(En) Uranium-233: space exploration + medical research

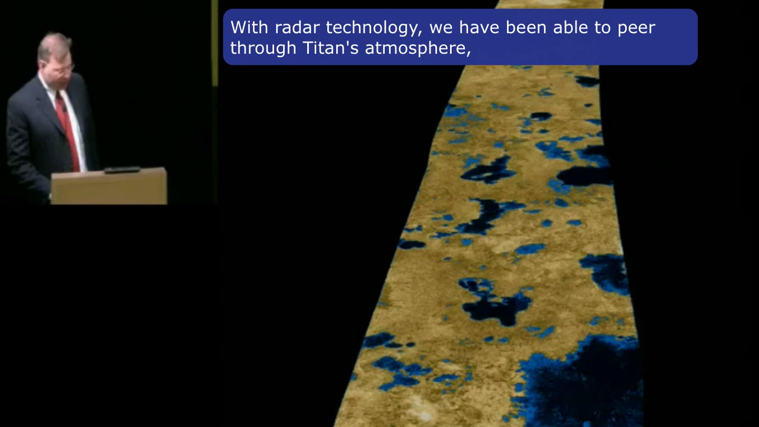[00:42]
And we found an alien geography shaped
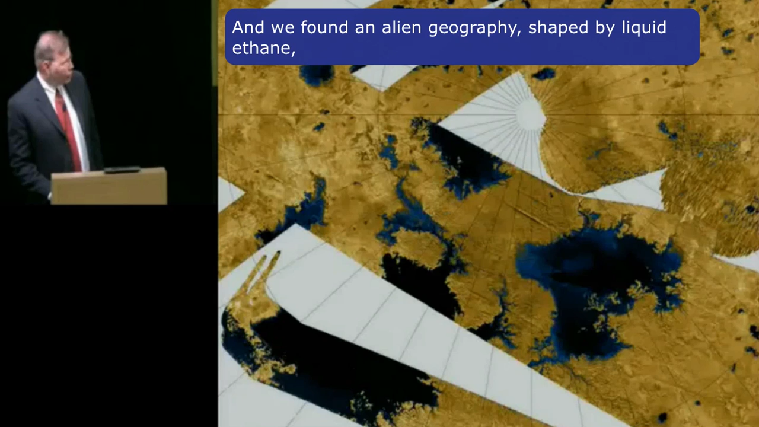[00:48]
by liquid ethane that flows like water does on Earth, carving channels and filling lakes and oceans.